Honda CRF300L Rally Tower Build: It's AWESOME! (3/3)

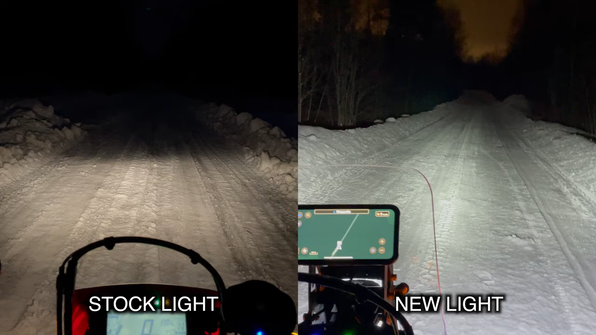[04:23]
during the night time rights here in Finland because it's quite dangerous if you can't see anything doing 80 so this new light looks very good compared to the stock and I'm very happy about that it's going to be way safer for me to ride fast here's just a super quick riding video with the new light during night time